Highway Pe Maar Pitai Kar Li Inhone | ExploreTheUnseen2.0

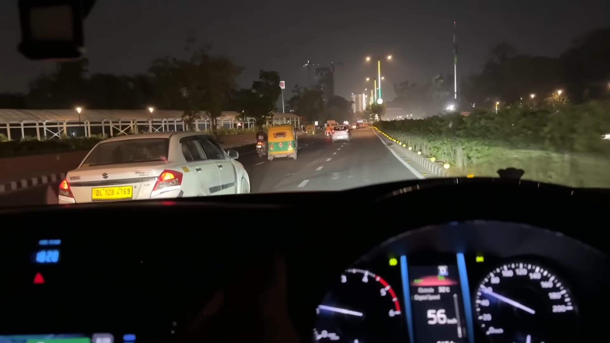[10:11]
कहां दिखा रहा था, आठ बच के पंदरह, और अब शाड़े च्छे बचे, एक्जाक्ट छाड़े शाड़े भी नहीं बचे, दो मिनटे बाकी है, डेली आईटी ओ पहुंच गये हैं, अब यहां से जो ट्राफिक मिल रहा है, वो डेली का मिल रहा है, बहुत ही जबर्तास.